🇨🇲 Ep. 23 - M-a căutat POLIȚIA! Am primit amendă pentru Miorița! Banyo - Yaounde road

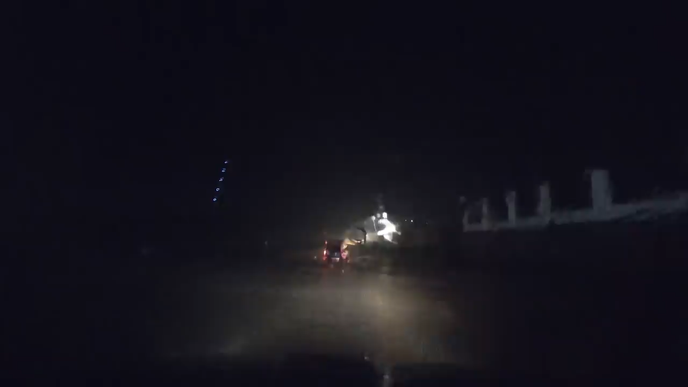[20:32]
Mai am 30 de kilometri până în capitală. Uite, așa mergem de vreo jumătate de oră.